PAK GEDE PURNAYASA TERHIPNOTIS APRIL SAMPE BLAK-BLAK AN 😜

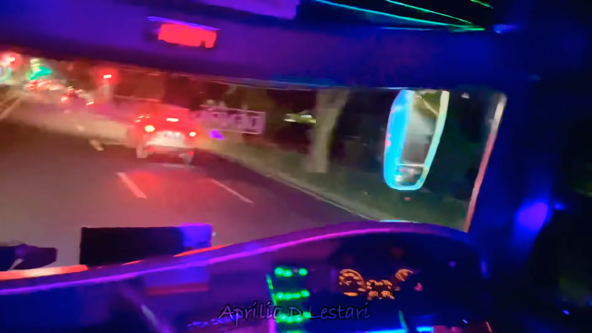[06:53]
Tuh, ini banyak perahan. Oh gitu? Iya. Lampu merahnya yang cepat. Tapi ini ada jangan terus-terus. Dia nyuruh terus-terus. Nah, kalau udah gak ada yang perahan harusnya jalan. Ada ya. Langsung oh.